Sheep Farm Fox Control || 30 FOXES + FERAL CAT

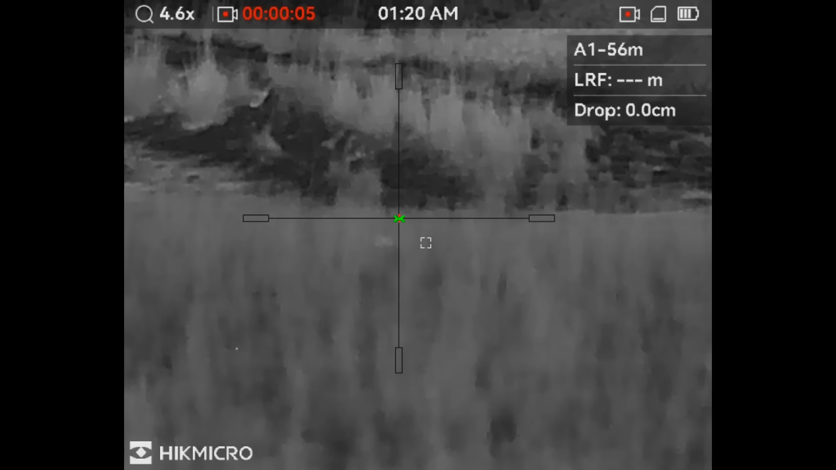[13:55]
well it is pretty obvious what she was up to